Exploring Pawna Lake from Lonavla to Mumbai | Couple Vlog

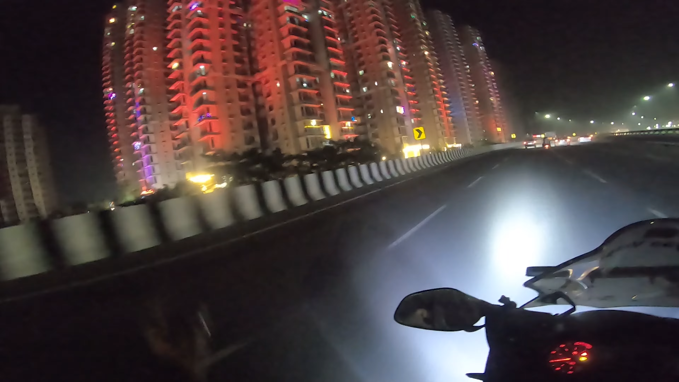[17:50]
अभी आ गए बेलापुर, क्रॉस कर दिया मतलब नेरुल के बीच में, बेलापुर नेरुल के बीच में अभी डीवाई पाटिल स्टेडियम आएगा।
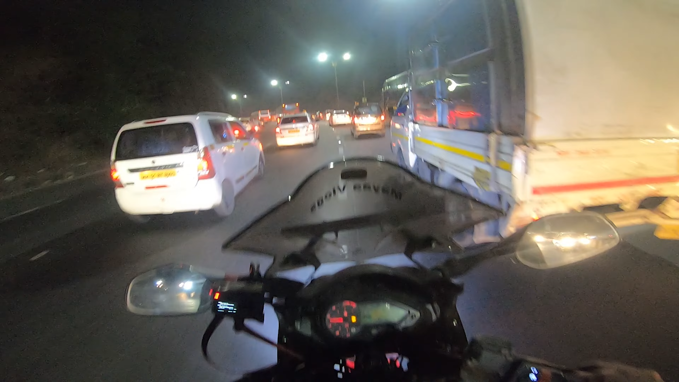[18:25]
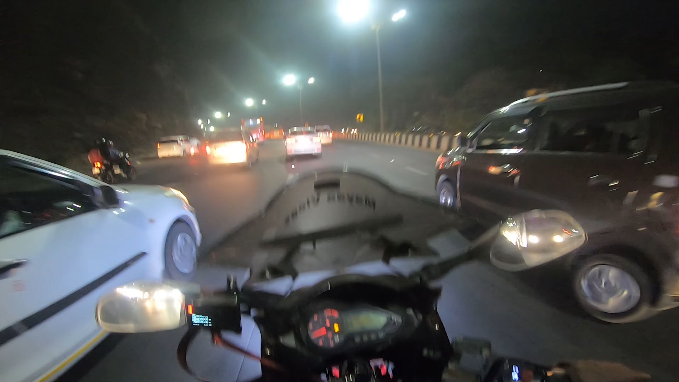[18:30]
तो गाइस क्विक अपडेट, थाना घोड़बंदर रोड पहुंच चुके
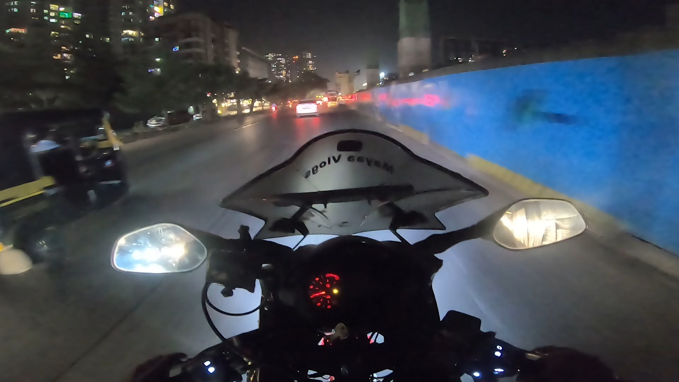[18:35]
हैं, हार्डली आधे घंटे में घर पे, मतलब ये इसके घर पे छोड़ूंगा और भी मेरा कुछ काम है। मैंने चिकन लाने बोले, चिकन लेके फिर जाएंगे।
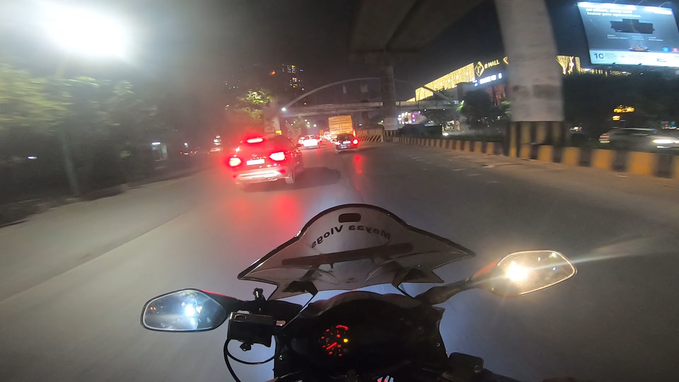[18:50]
घोड़बंदर रोड पहुंच तो चुके हैं लेकिन ट्रैफिक यहाँ का अपने और टाइम कम नहीं, 9:20 इसके घर के इधर दिखा रहे हैं, 9:15 पकड़ लो 5 मिनट का। तो गाइस लाला को छोड़ दिया घर पे और अपन निकल गए अपने घर पे।